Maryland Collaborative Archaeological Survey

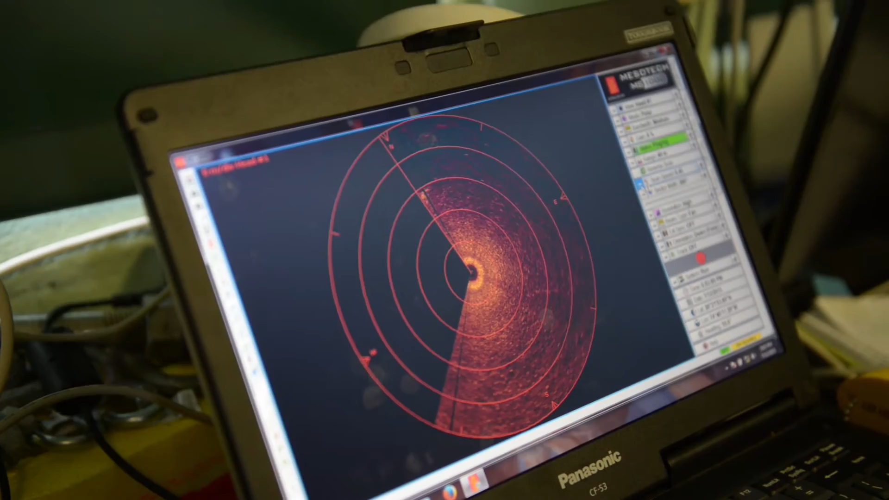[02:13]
So this can help us sort of locate where that object is on the seafloor, and it can help us sort of plan when we're sending divers in on where we want them to go and what we want them to do.